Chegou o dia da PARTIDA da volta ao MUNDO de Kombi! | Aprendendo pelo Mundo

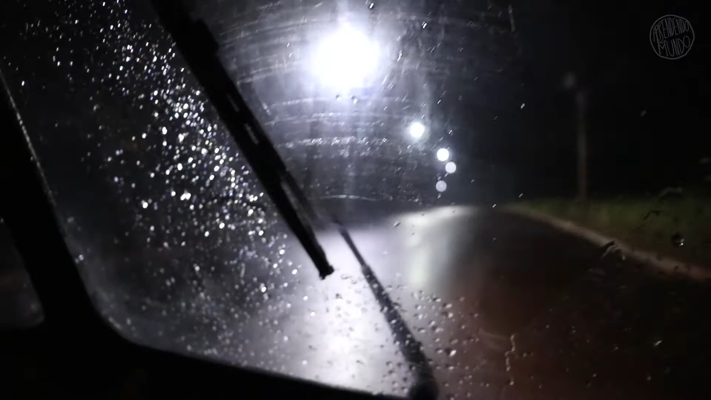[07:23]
E o limpador que você tá usando porquê? Ah, mais ou menos. Isso porquê? Depois eu arrumo ele na estrada. O que é que ele tem? Ah, meio bobinho. Mas eu arrumo ele. Liga ali. Vamos lá.